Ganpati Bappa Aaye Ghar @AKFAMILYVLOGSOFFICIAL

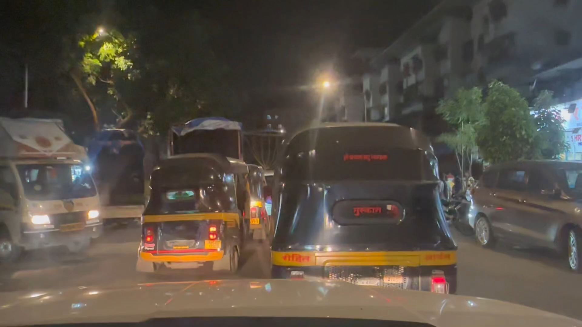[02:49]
यहाँ पर कम से कम गाड़ी यू टर्न लेने में ही आधा घंटा चला गया था, इतना ट्रैफिक हो रहा था, इतनी गणपति उठ रही थी ये टाइम पे जब हम लोग गए थे गणपति लेने के लिए।